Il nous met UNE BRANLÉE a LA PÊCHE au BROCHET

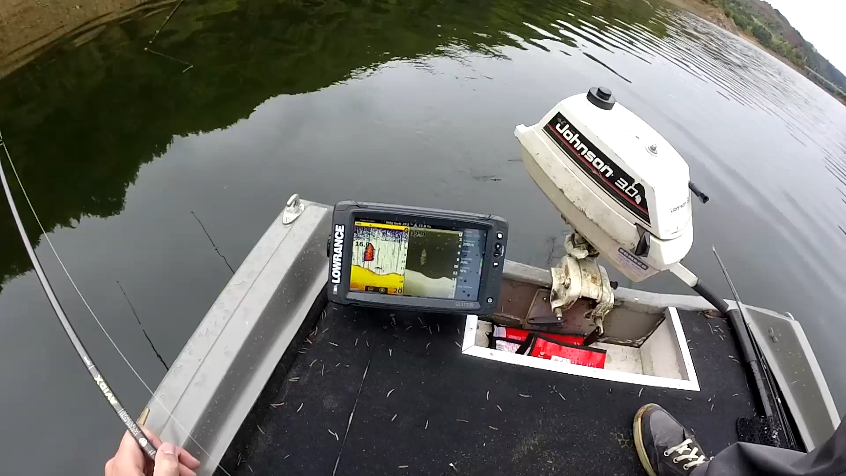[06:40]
Il y a des chances, voilà, que ce soit un beau brochet qui attend. Et le vent de perche en forme de... Ouais, ouais. De sapin, là.